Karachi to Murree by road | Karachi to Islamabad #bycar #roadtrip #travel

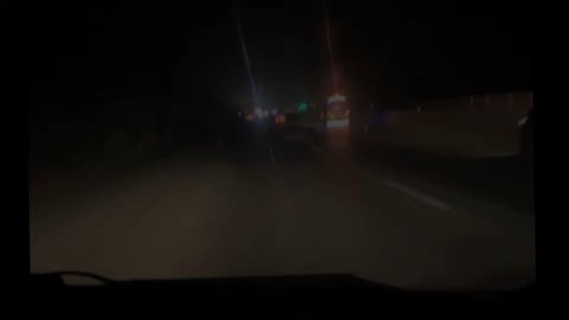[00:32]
कराची से नूरियाबाद तक का सफ़र काफ़ी स्मूथ था। हमने नूरियाबाद पे जाके अपने गाड़ी में फ्यूल डलवाया,
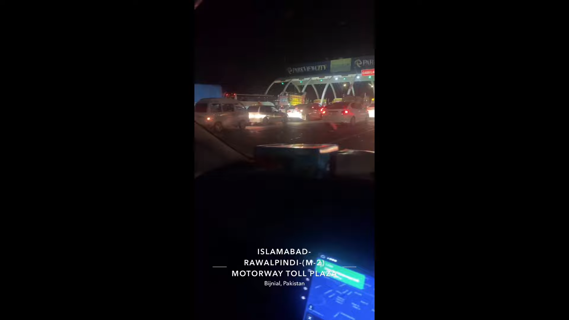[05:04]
संडे रात 10:30 बजे हम इस्लामाबाद पहुँचे।